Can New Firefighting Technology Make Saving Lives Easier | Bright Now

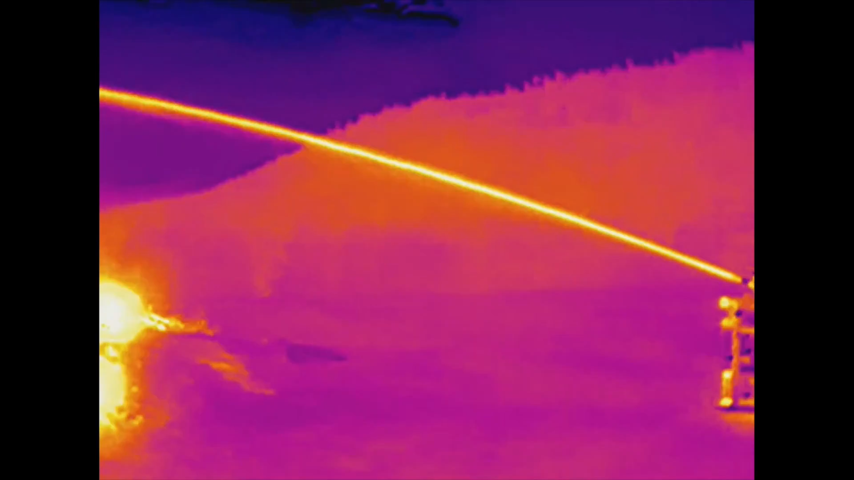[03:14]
That's, that's where you need to go. Or look, it looks like the roof is burned through here. Don't walk on that area.
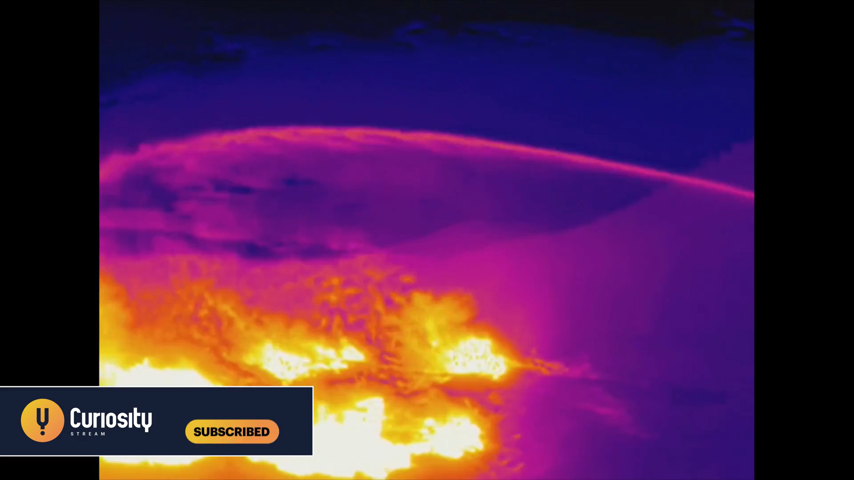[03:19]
Drones can be a game-changing new tool, but Mike's also prepared for when drones become a threat.
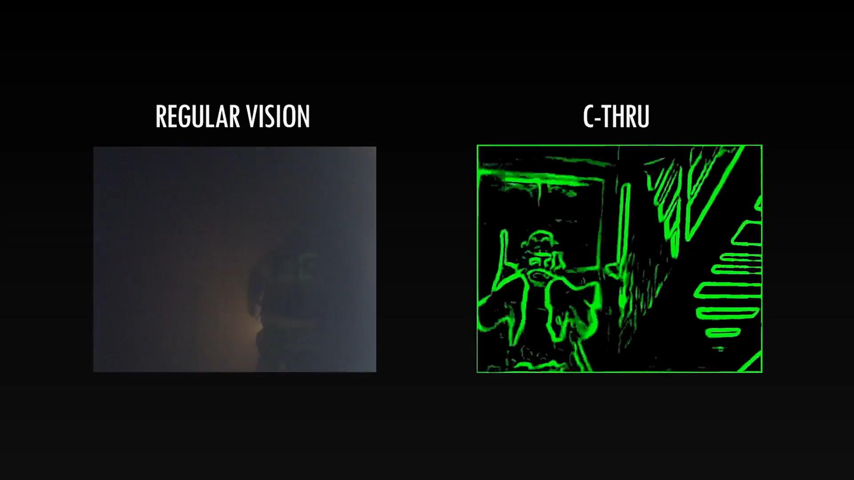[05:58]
If your vision is occluded by smoke, the thermal camera puts a green line around what you would be seeing.
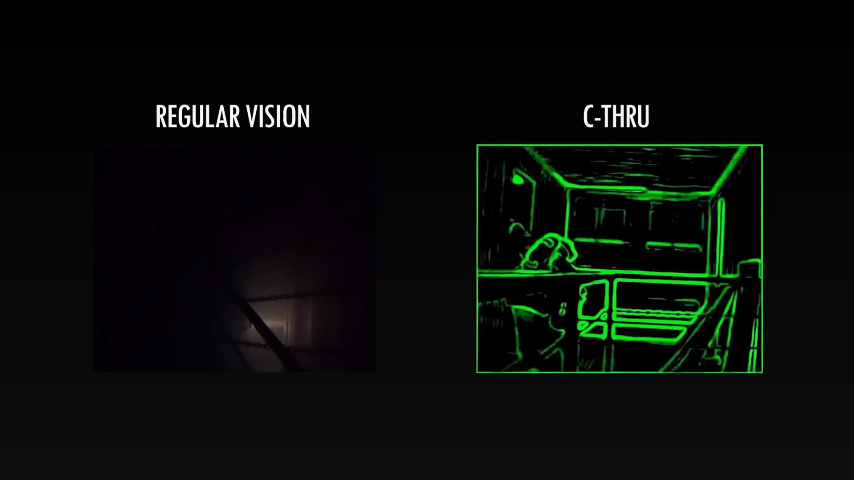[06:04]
What that allows the firefighter to do is literally see through the smoke.